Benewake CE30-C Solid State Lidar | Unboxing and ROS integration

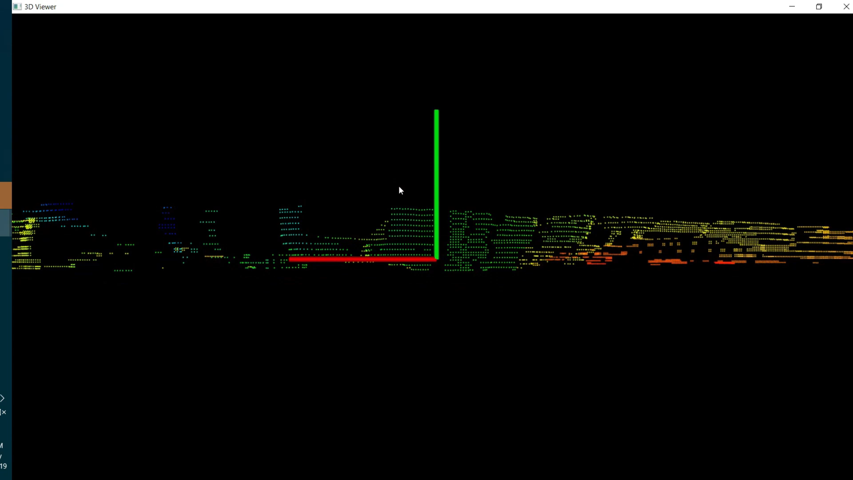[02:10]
And here is also my hand waving at you guys.
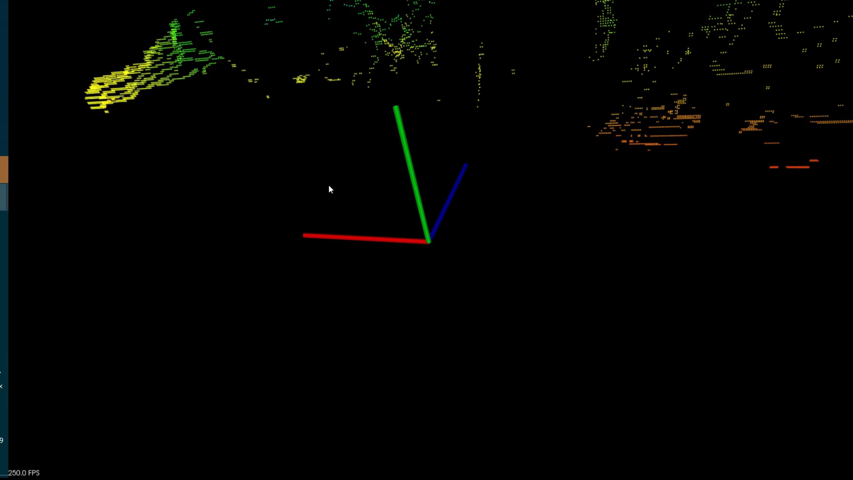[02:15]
So now we switch to Linux because we are interested in integrating the LiDAR with ROS.
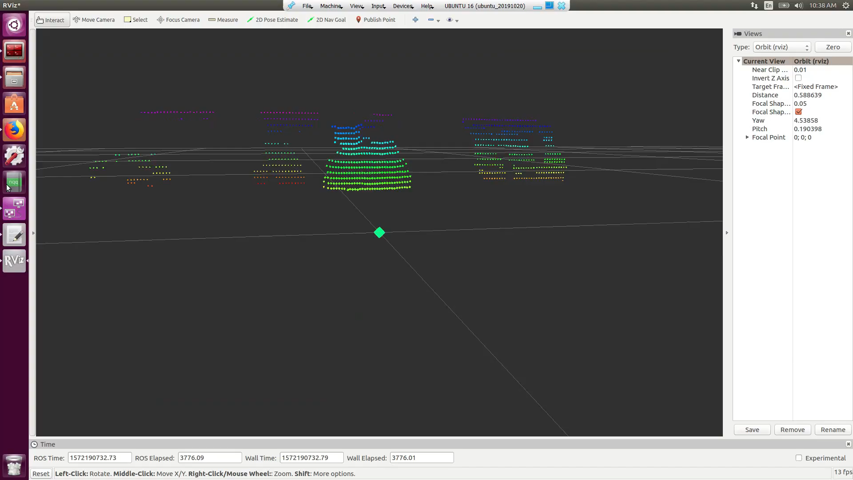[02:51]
Welcome to my living room. Here we have a dancing kit that is perfectly detected by the Benewake CE30.
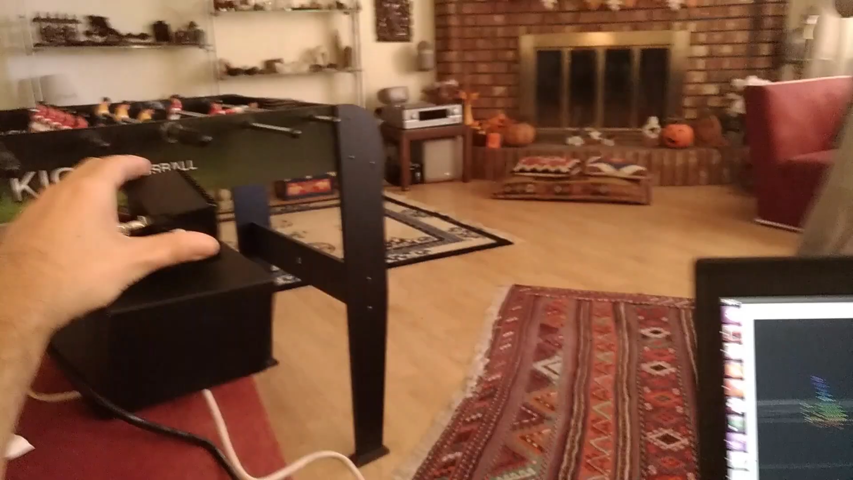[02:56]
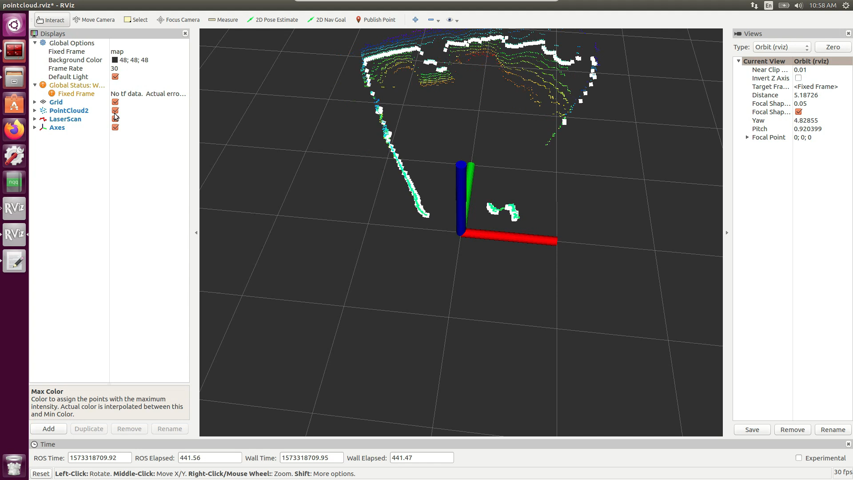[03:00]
If we need to convert a point cloud to a laser scan topic, there is a package called point cloud to laser scan in ROS. And here in Arbiz you can see the effect. For example, we have the point cloud that is in rainbow color
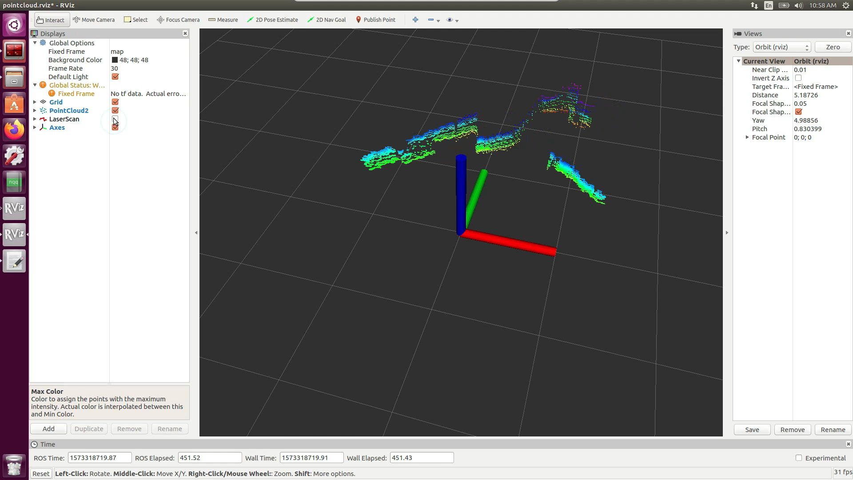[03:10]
and the laser scan topic in white big squares.
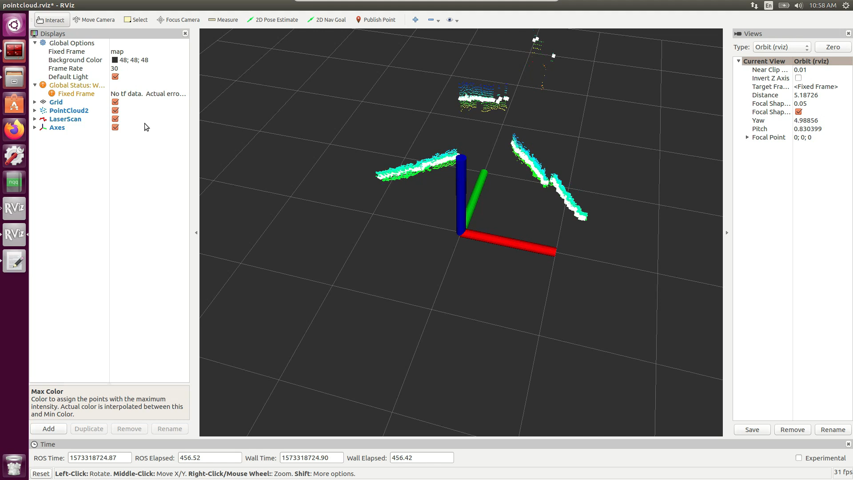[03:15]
Here I am walking around my house and I am collecting data and
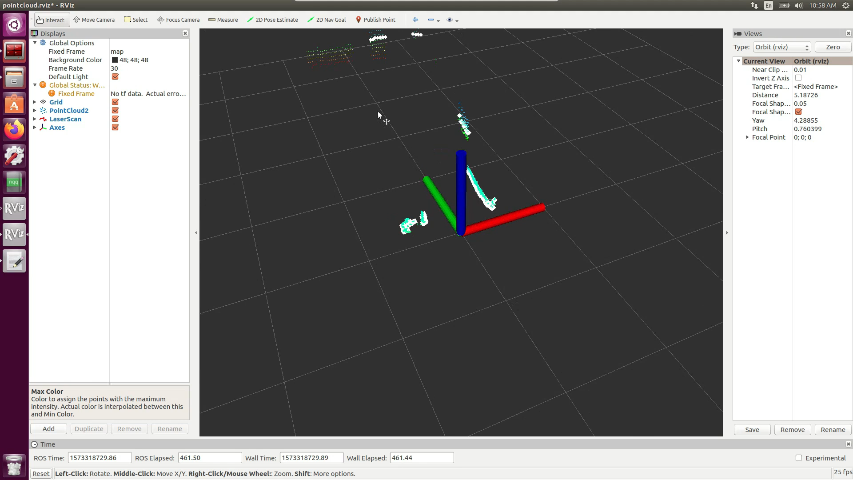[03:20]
I will be using the laser scan topic to feed the Hector Slam package.
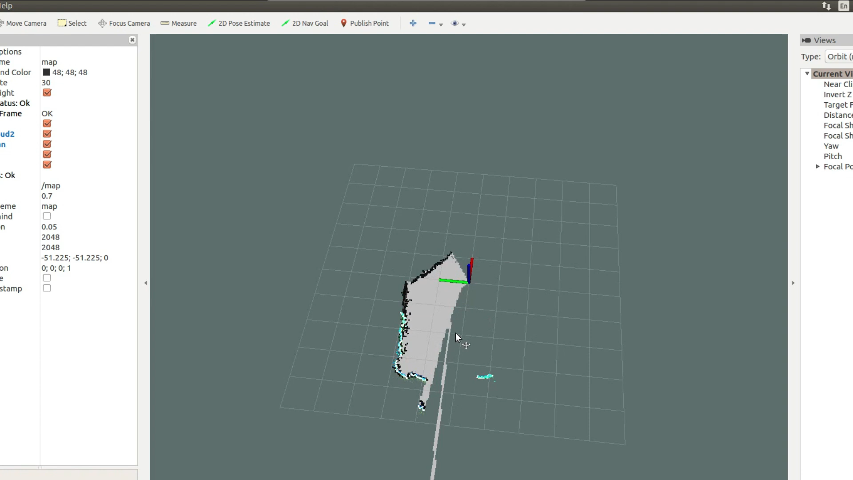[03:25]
In the end, if I walk around my house collecting point cloud and converting to laser scan topic and run Hector Slam, here is the final result.